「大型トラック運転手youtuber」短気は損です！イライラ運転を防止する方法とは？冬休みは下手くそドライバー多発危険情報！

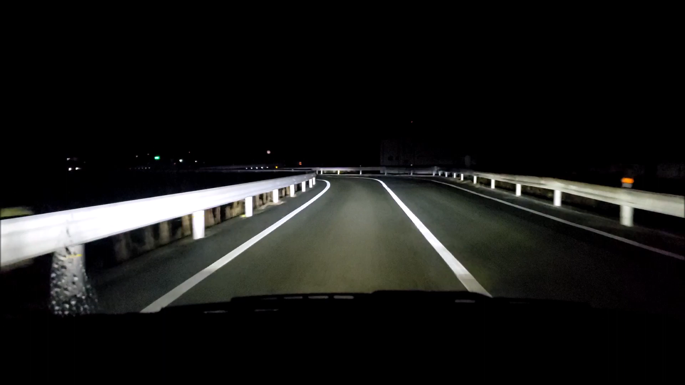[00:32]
本日は2022年12月27日です。あー寒い。外気温が今4度ですね。今ね、小雨が降ってる状態ですね。まあ、気温4度なんでね、